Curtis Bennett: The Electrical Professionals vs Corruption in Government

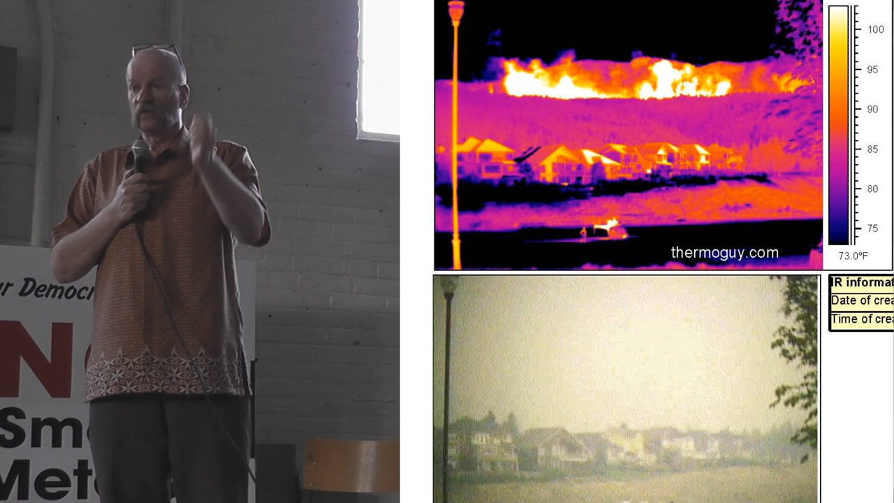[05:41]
On screen: scale bottom 73.0°F
They've changed jurisdictions. Well, here's an example. They fought the fires blind for $7 million a day.
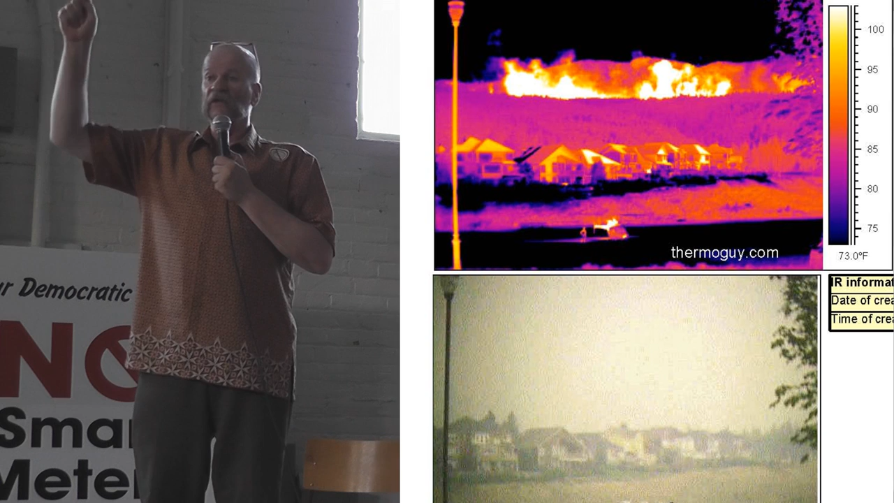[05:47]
On screen: scale bottom 73.0°F
Here's Kettle Valley on August 21st, one of the worst days of my life.
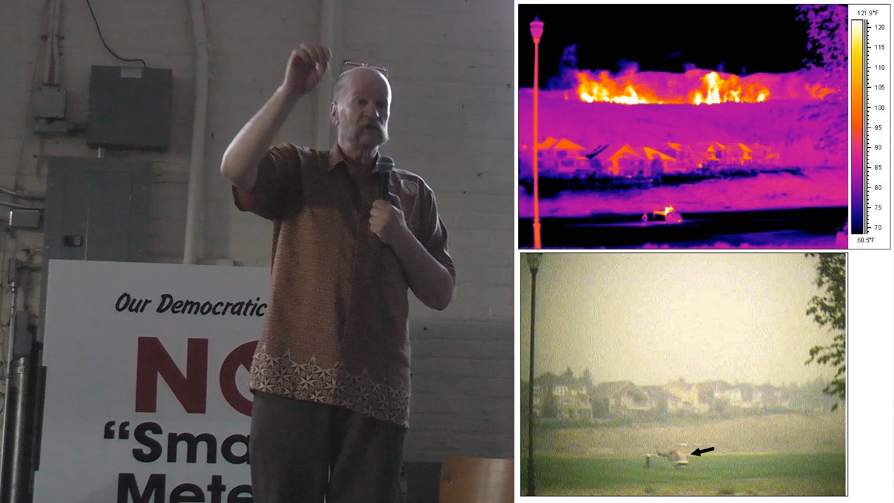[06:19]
On screen: scale top 121.9°F, scale bottom 68.5°F
We don't tell these guys how to do this. But the idea that we told them, you can track this fire through the smoke. You can track the direction of it. So now, you know what breaks my heart?
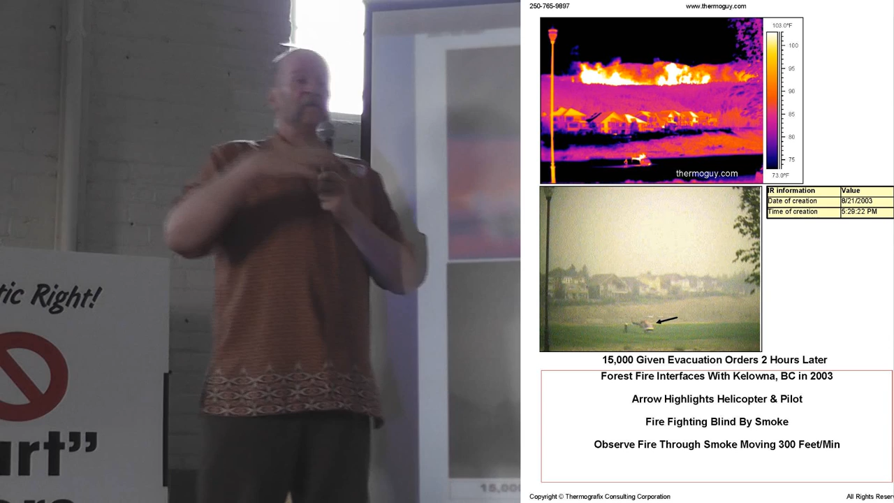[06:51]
when the fire interfaced with Kelowna, we were imaging the fire through the smoke across the lake and Gordon Campbell's entourage showed up.
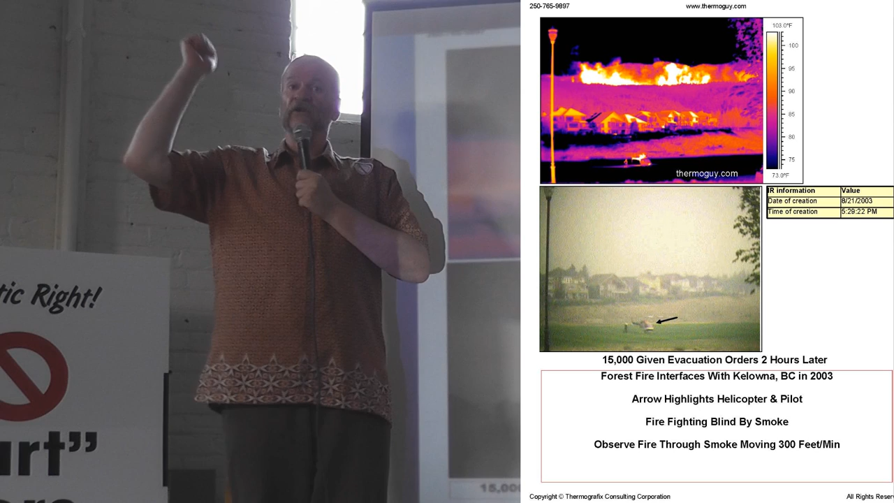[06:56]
On screen: scale top 103.0°F, scale bottom 73.0°F
They all looked through the camera and said, what's that? And they said, that's Kelowna burning.
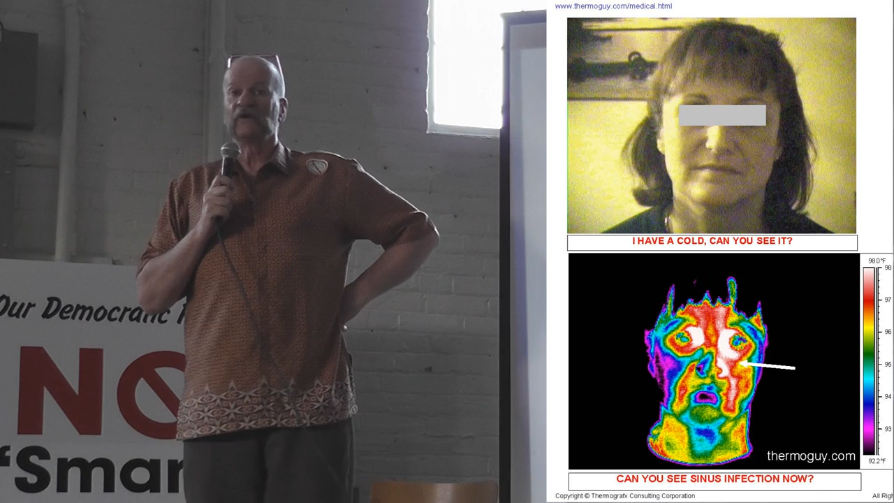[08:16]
On screen: scale top 98.0°F, scale bottom 92.2°F
Well, the infrared industry imaged hundreds of millions of people at ports
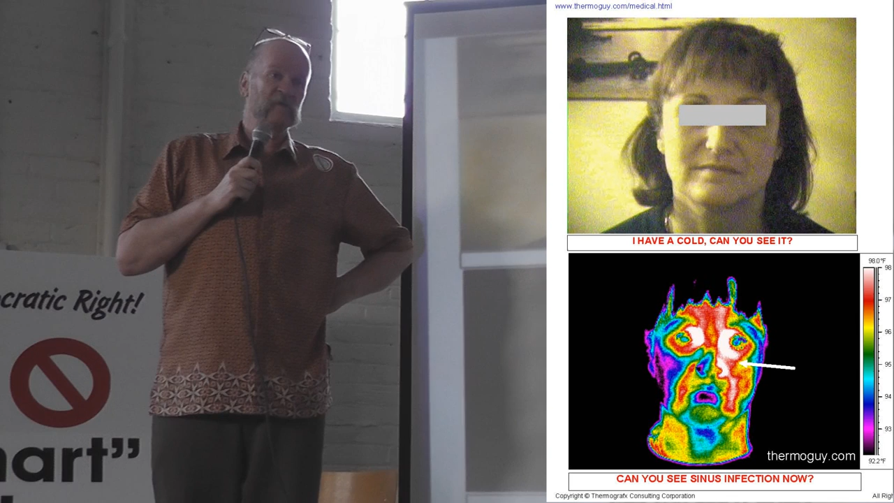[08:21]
On screen: scale top 98.0°F, scale bottom 92.2°F
of entry and could not produce one image of a flu. And the reason they couldn't is the infrared imaging application exceeded their expertise. You just can't pick up a piece of this technology and go out and start shooting things. But here's what a flu looks like. She's got a sinus infection on one side of her face. And you imagine this with medicine. Medicine is blind to temperature.
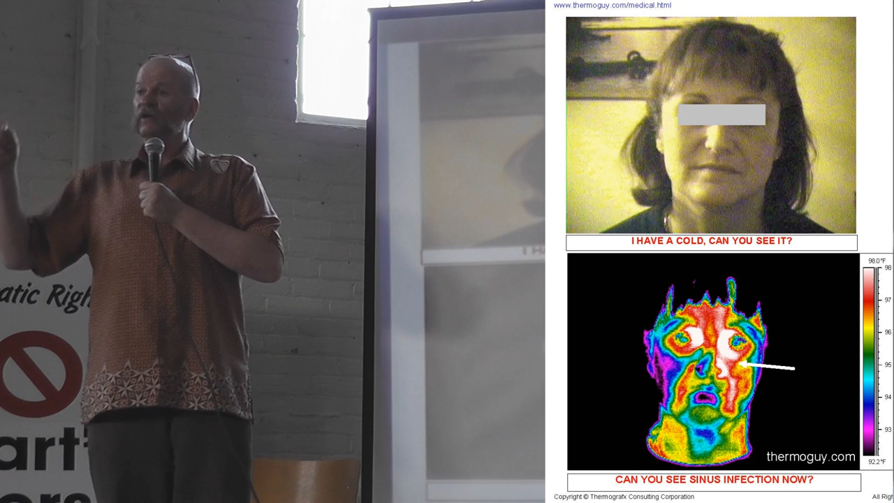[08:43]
On screen: scale top 98.0°F, scale bottom 92.2°F
How many people have heard of inflammation? You should see what it looks like. How many people have heard of a stroke?
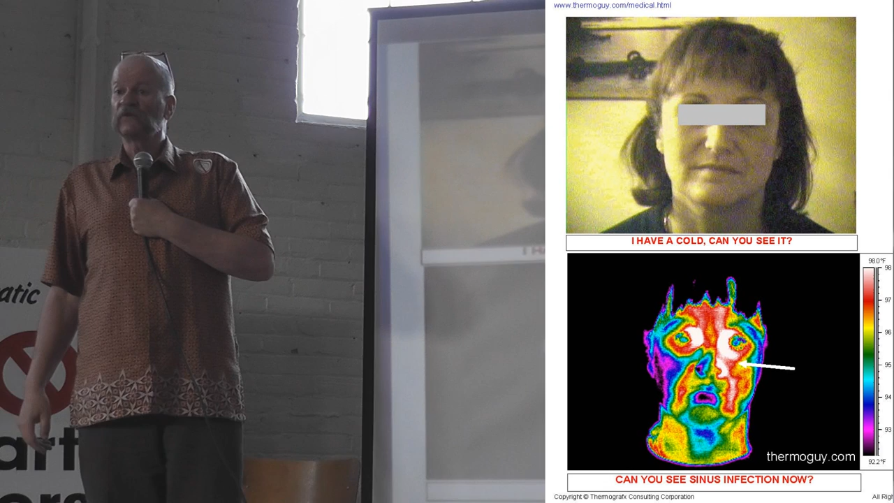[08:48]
On screen: scale top 98.0°F, scale bottom 92.2°F
You should see what it looks like. And I'm going to show you. Next image. This woman is a WCB claim. She hurt her wrist. Inflammation is elevated temperature. Can you see her injured wrist? It's that simple. And us doing this for medicine. Even medicine doesn't like me because they said, you're going to hold us accountable. And I said, if you can see it, you can fix it.
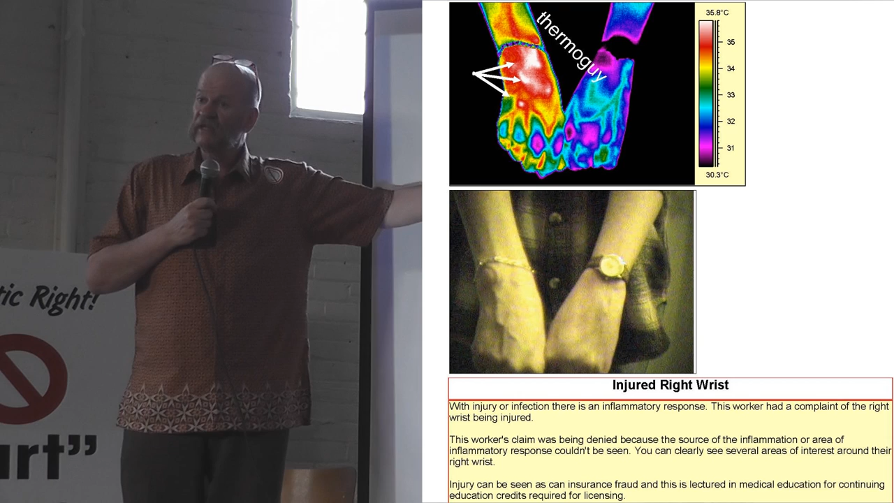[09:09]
On screen: scale top 35.8°C, scale bottom 30.3°C
There shouldn't be any problem with that. But she's hurt. And you've got to help her. Next image, please. This guy's got diabetic neuropathy. And this foot is dying.
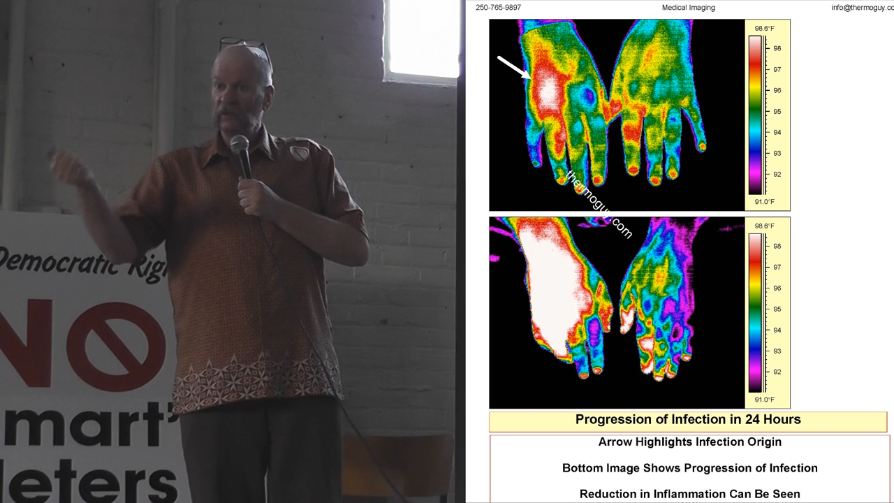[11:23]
Because guess what? It's a very, and the whole idea with this is, guess what? With medicine, we're showing the progression of infection, the progression of effective treatment.